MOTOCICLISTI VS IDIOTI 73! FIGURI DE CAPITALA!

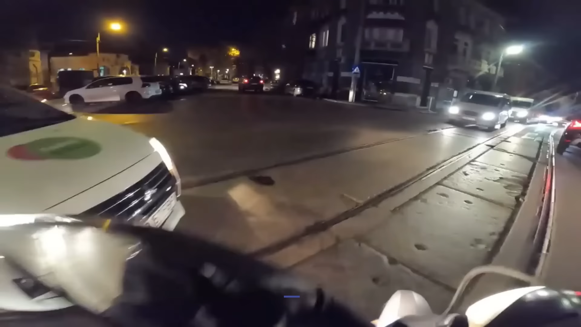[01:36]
Bă, da, eu nu pot să înțeleg, cu aia unde, bă, tu ești handicapat, unde te uiți?
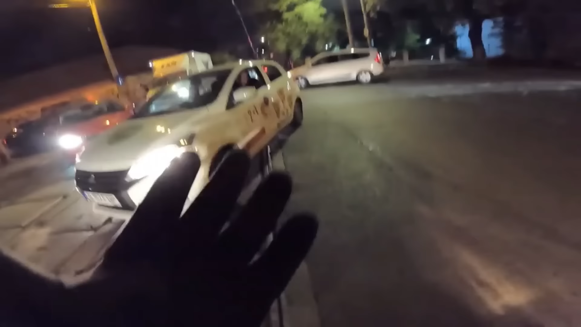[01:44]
Mai și comentezi ca un bol, nu mai comenta cu aia dacă te-ai băgat ca m-aia, băgat mea și pu-aia,
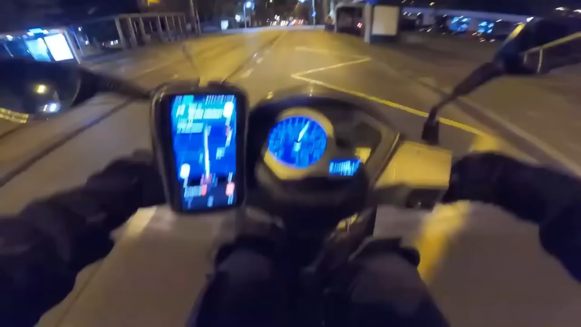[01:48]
urcat,
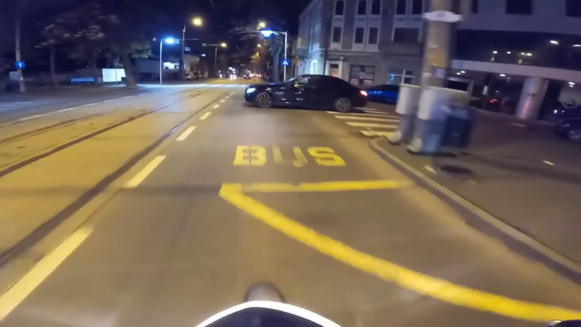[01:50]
MAMA F***DUMNEZEI MĂTII SĂS F***D ASTĂ SI MAINE, TE UITI IN P***DĂ, BĂ, TE UITI IN P***DĂ, F***D,
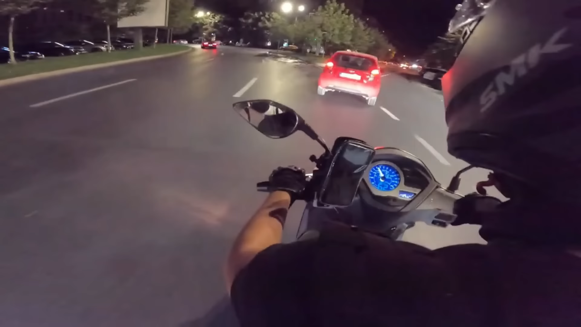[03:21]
Ai grija ca... Nu semnalizeaza si nu ai de unde sa stii ce urmeaza sa faca. Sa ai grija ca nu semnalizeaza si nu stii ce urmeaza sa faca. Da, pe-ai vad. Ori, nu e cu prez.